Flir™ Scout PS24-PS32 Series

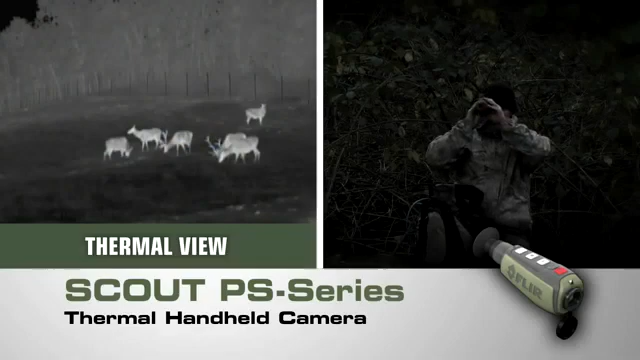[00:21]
Scout PS series compact thermal handheld camera from FLIR with crisp clear thermal imagery palm-sized portability and straightforward operation
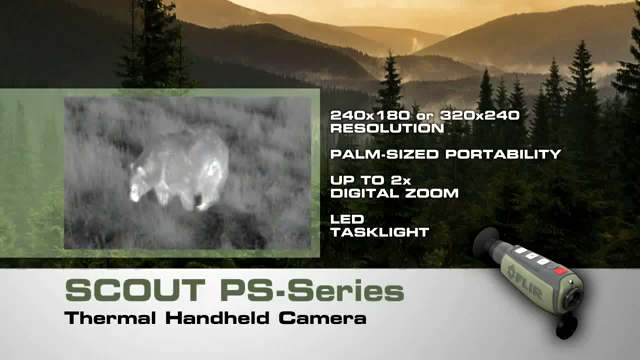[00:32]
only FLIR know-how can bring you night vision technology this revolutionary now lighter smaller and amazingly affordable like all FLIR thermal cameras the Scout PS series creates images from
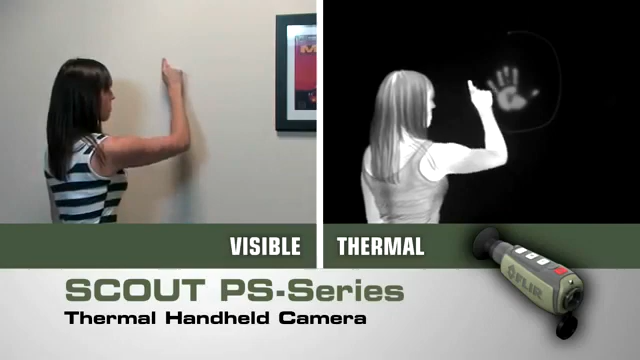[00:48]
heat not light giving you a serious advantage out in the wild far superior to other night vision
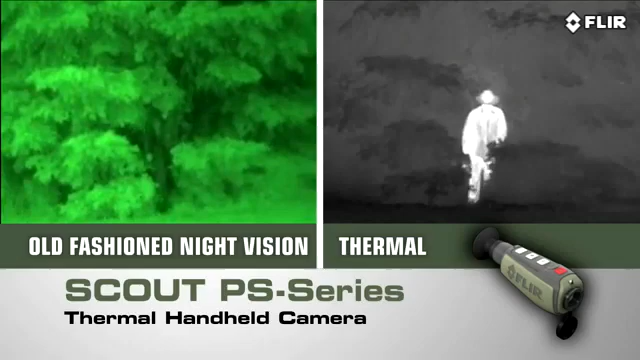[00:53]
systems see what you couldn't before day or night for hours on end without arm fatigue navigate rough terrain dusk to dawn even on a cloudy moonless night so you can get
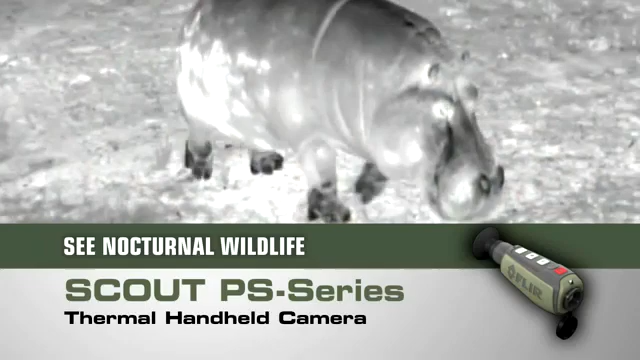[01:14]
goes down find members of your party who might have strayed off trail spot lost livestock down game or pets peer deep into the woods or heavy underbrush to
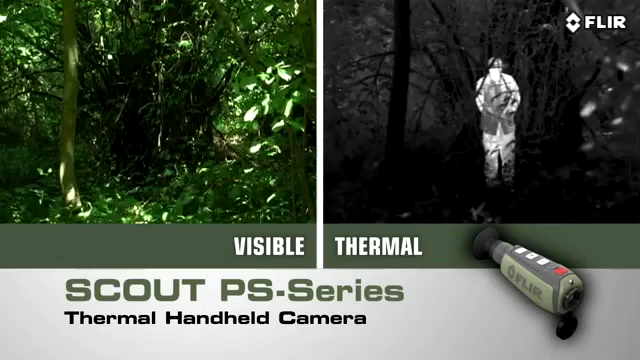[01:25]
see what's out there detect those in camouflage and even see through light fog
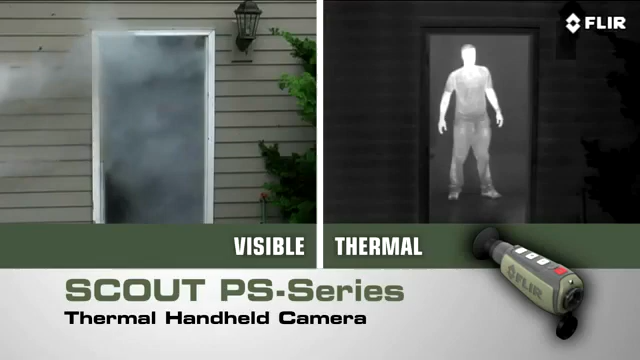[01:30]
smoke and trail dust and the Scout PS series isn't just for the trail
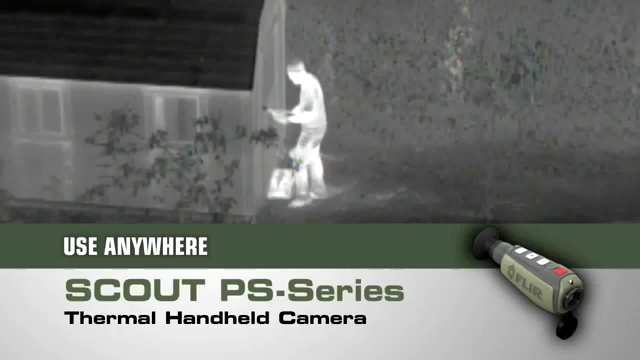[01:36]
there are dozens of at home on the water or on-the-go uses too if